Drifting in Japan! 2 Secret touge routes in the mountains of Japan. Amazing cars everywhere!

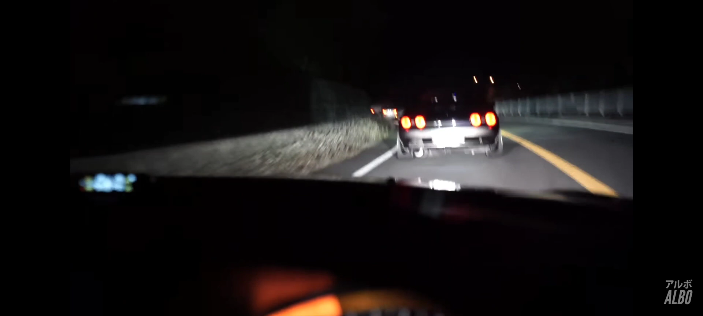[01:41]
Folks are coming to a stop over here. This must possibly mean this is one of the starts,